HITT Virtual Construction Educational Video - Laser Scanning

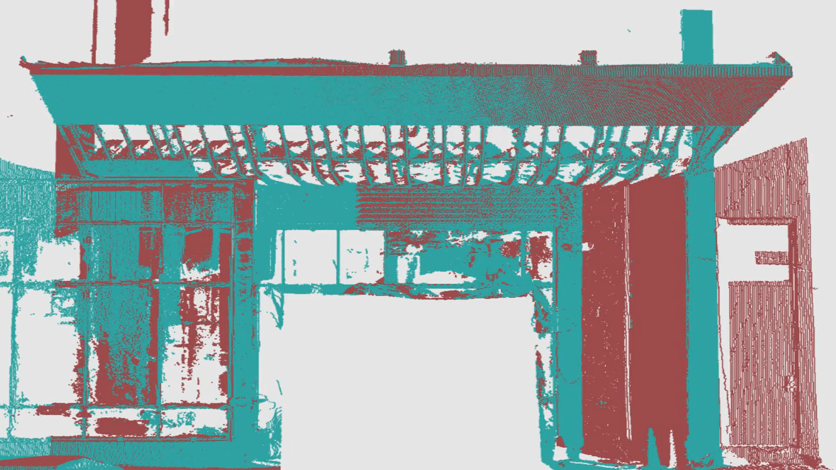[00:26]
3D Laser Scanning is a non-contact, non-destructive technology that digitally captures the shape of physical objects using a line of laser light.
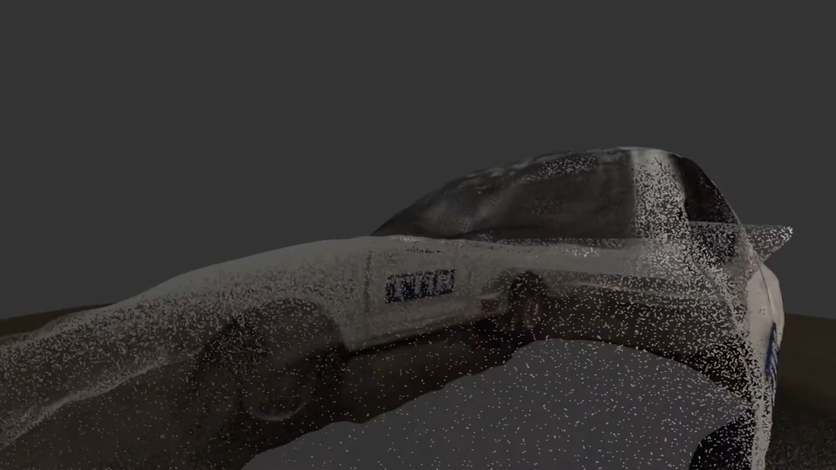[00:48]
How does 3D Laser Scanning work?
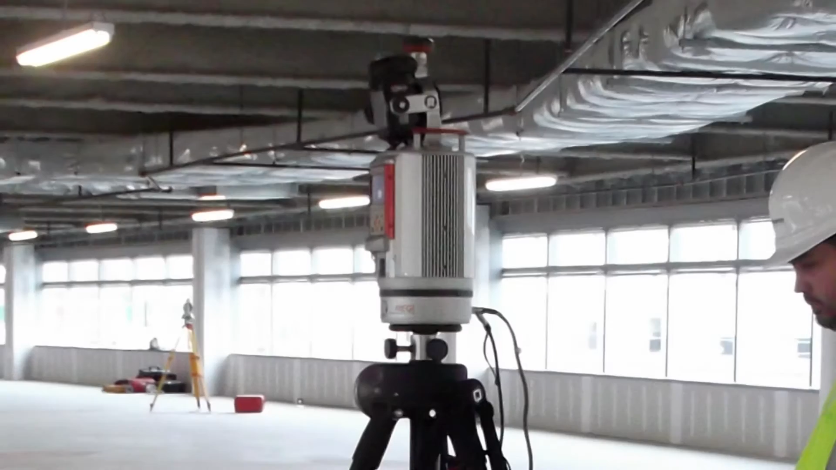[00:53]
Hit partners with pre-qualified survey experts who produce the highest quality results with the latest equipment. The surveyor places targets and strategic points around the area being scanned.
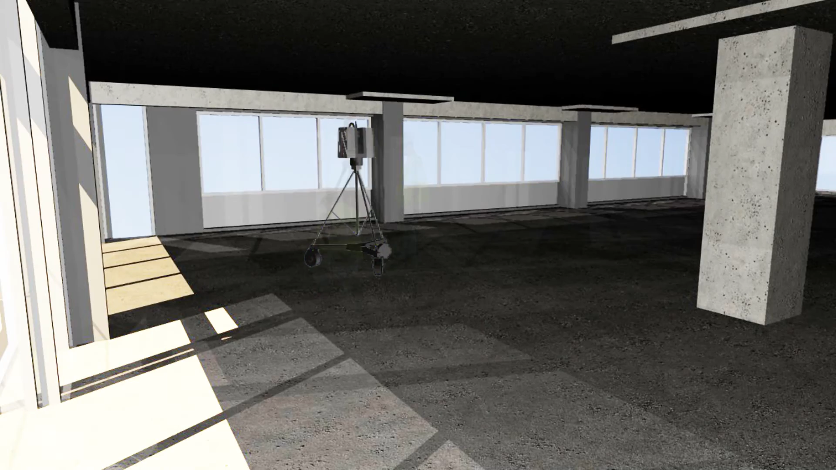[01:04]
They then place the scanner in the middle of the room, perform a scan, and then move the scanner to capture areas that were not within the line of sight of the first scan.
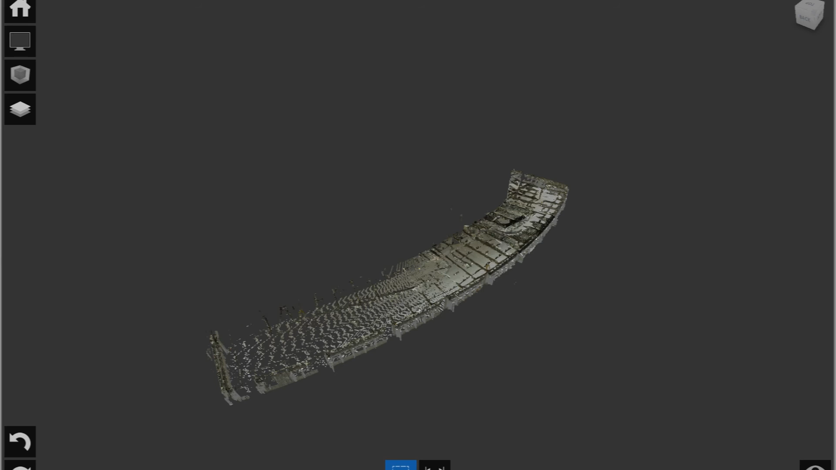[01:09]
The scanner recognizes the targets and uses them to align the separate scans into one.
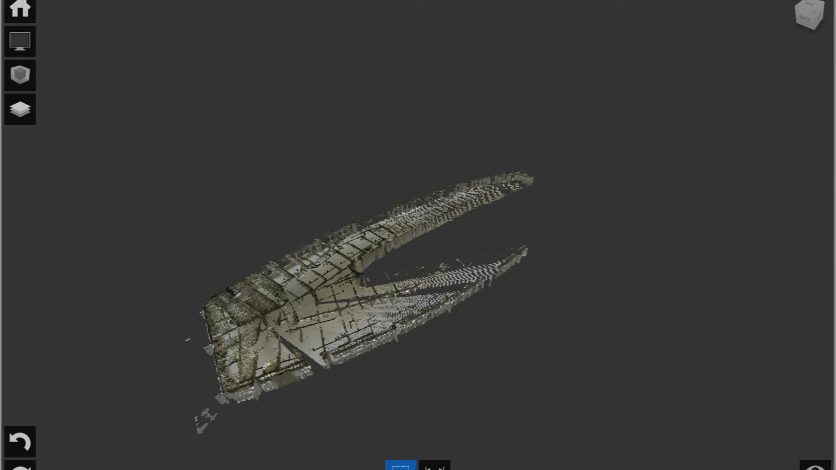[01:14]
The scanner shoots the laser beam and records the time it takes for the beam to bounce off the surface and return to the scanner.
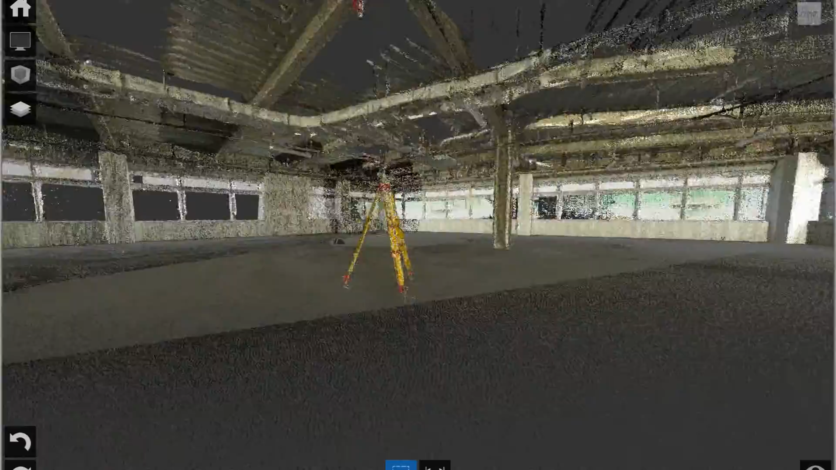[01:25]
The scanner then registers the distance between itself and the targeted object. The result returned is a point in space.
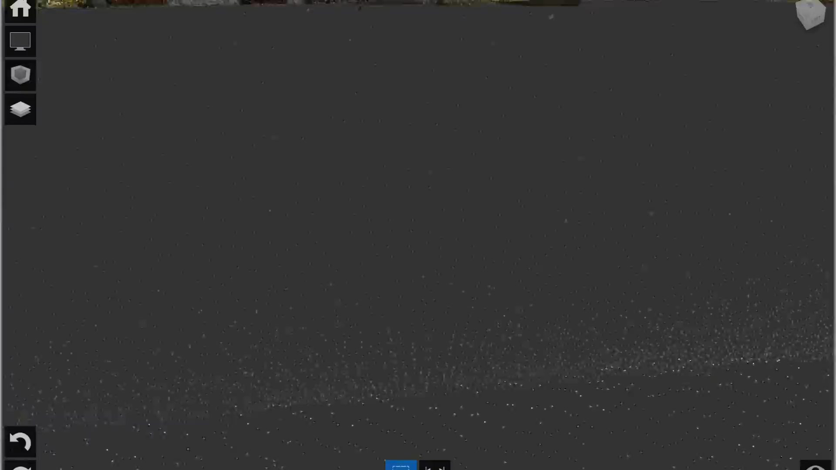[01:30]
The scanner performs this millions of times, thus creating a point cloud.
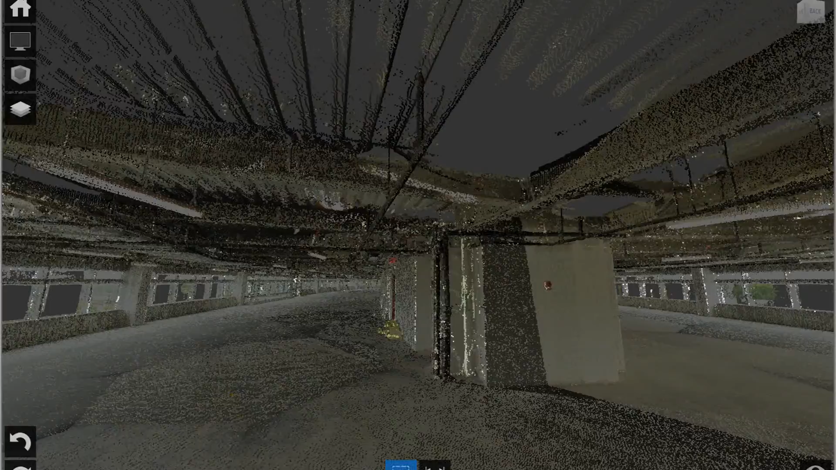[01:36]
The point cloud is what is used to generate surfaces that will ultimately become the 3D model. Analyzing this immense amount of data requires a very specific scope of work, an understanding of the technology, and how it's applied.
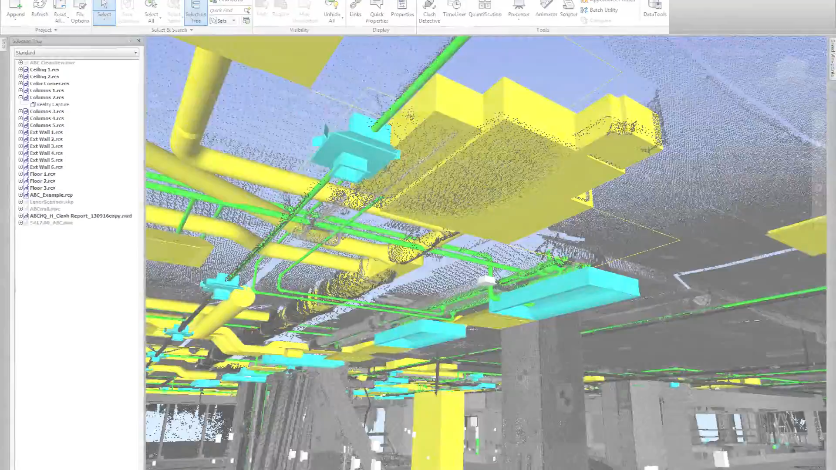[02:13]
existing structure, level of the floor, and the slab above.